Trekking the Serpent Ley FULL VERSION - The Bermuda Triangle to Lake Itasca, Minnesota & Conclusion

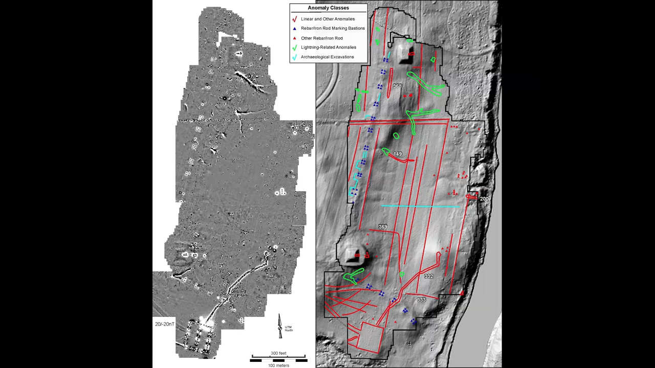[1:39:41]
but the closest thing i could find for the astallon mounds are the results of this remote sensing project using a gradiometer of astallon from december of 2018.